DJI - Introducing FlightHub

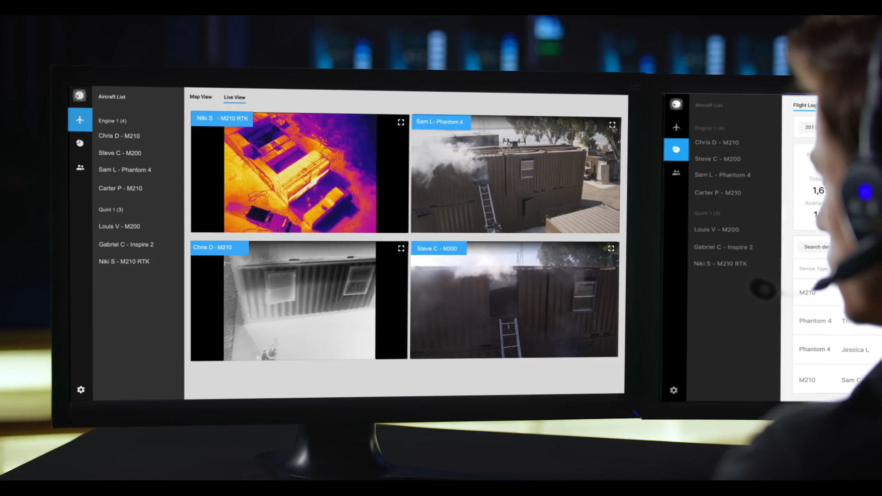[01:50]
Teams can also stream up to four live video feeds simultaneously over
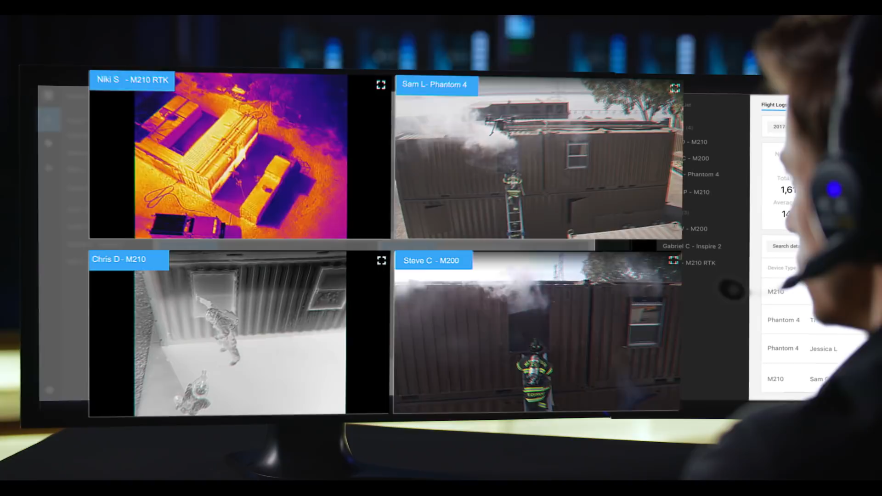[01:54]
a secure transmission from pilots' mobile devices in the field. With FlightHub, we now have the ability to take all that information that we're getting back from our teams in the